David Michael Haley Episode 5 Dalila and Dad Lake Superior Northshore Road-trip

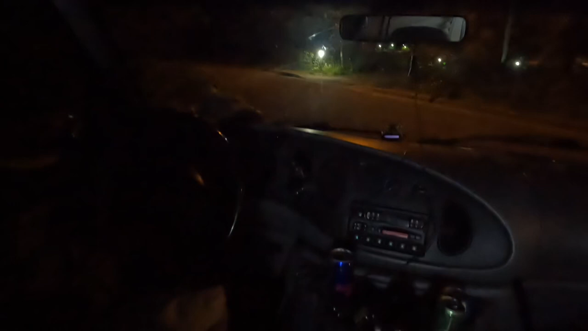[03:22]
It's in the parking lot of Gooseberry Falls State Park.